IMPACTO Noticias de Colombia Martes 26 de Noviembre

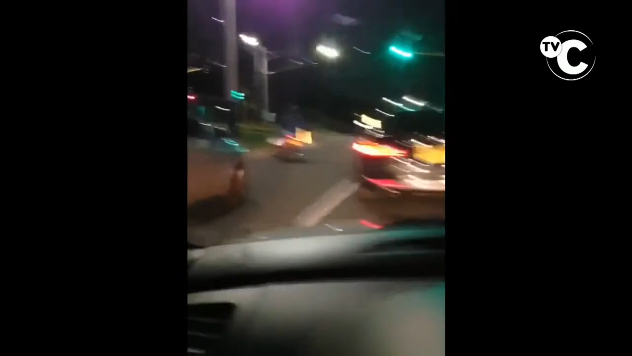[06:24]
aquí se ve cuando atracó a los ocupantes de un automóvil y les cometió el delito de fleteo. Y ya los identificaron con las placas y en los próximos días serán capturados, según el propio general Camacho,